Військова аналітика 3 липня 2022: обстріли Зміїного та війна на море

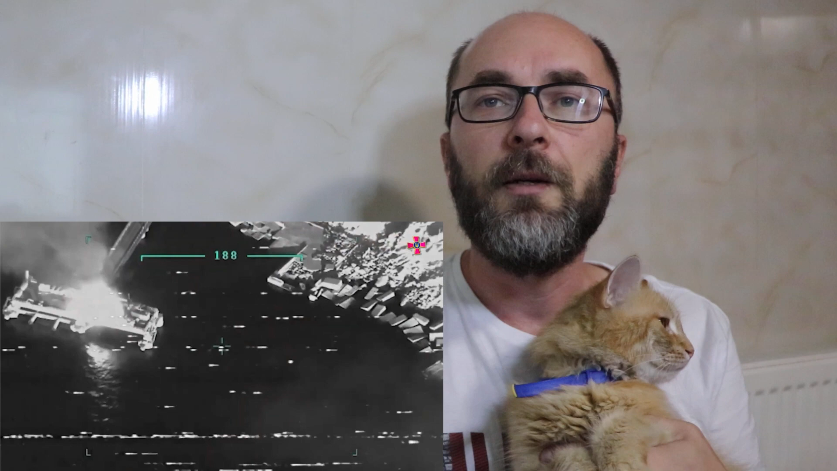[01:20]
Все це отримало заслужену кару від «Байрактару» і або згоріло, або вибухнуло. На черговій серії космічних знімків, зроблених 2 липня,